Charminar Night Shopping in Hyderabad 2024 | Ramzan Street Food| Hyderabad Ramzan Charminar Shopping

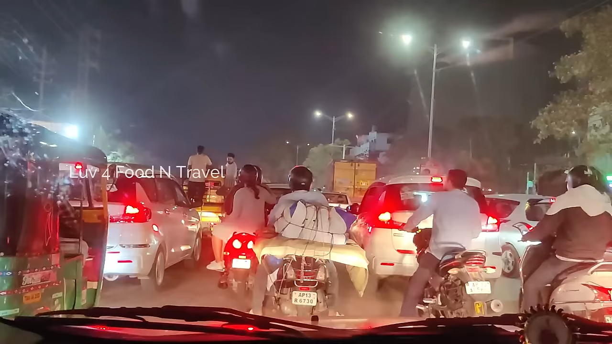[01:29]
This time, we started bit late at 10.20 and as expected, the roads were jam-packed at Tolichoki.
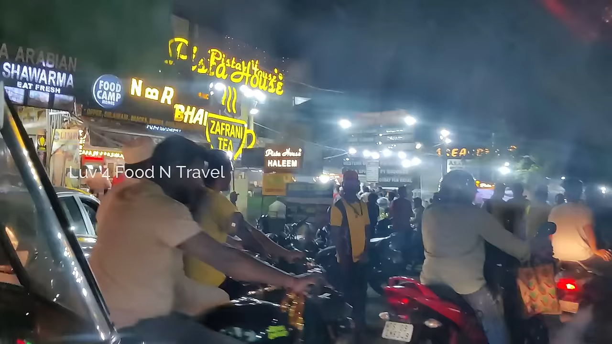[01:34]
There were multiple temporary kebab centres set up on the road along
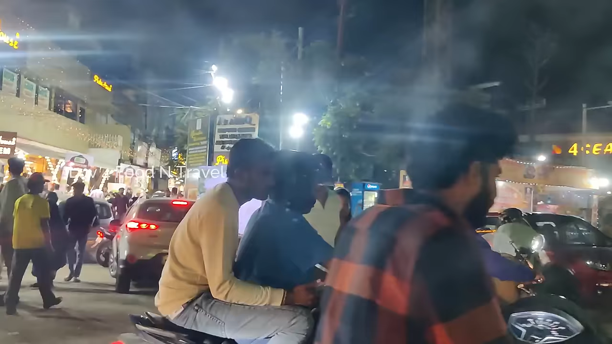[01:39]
with small shopping exposes which resulted in traffic conditions.
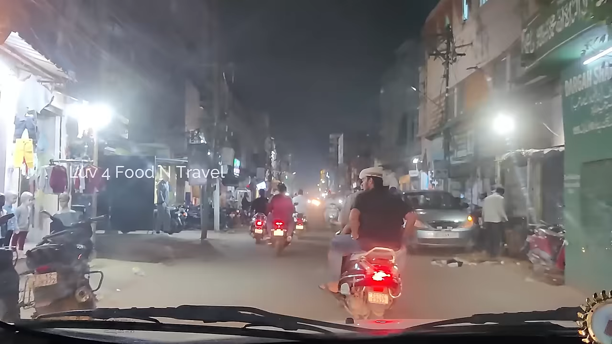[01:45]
As we approached Old City, we could see most of the shops still open even at 11 in the night.